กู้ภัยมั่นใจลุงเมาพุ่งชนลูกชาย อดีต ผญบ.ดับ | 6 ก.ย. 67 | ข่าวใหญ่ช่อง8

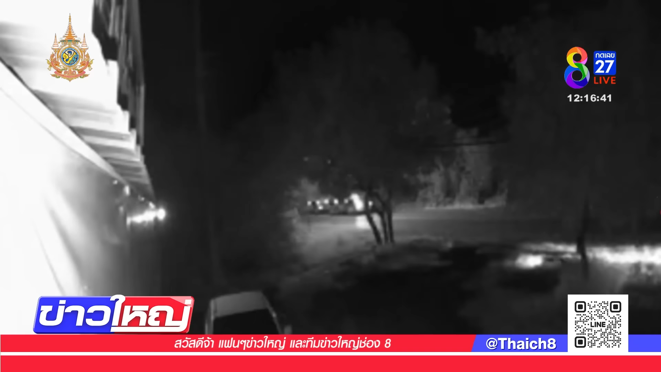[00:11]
นี่เป็นภาพที่ได้มานี่นะครับเป็นเหตุการณ์เมื่อคืนนี้เองเราๆสั
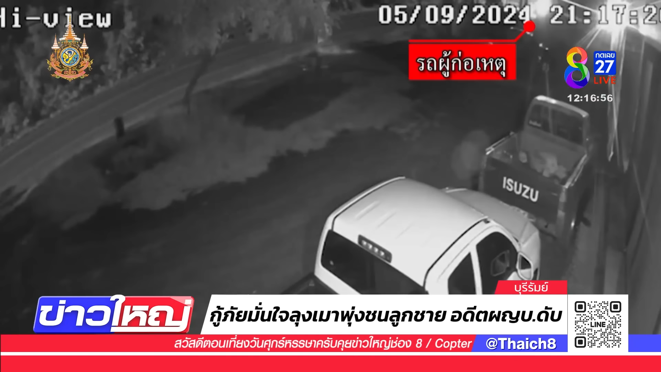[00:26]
กสอนทุ่มคริ่งได้เร็วมั้ยกี๊เร็วเนี่ย มาเร็วแล้วล้อ romantic Frankนี่รถผู้ของเก่อเหตุเองก็เสียละ ลงไปข้างทางนี่นะครับชาวบ้านโนยก alternate rl เยาไม่เห็นภาห consolid MWGเข Blair คันนี้แหละน่าจะเป็น สาเหตุที่ไปพุ่งชน managing Honda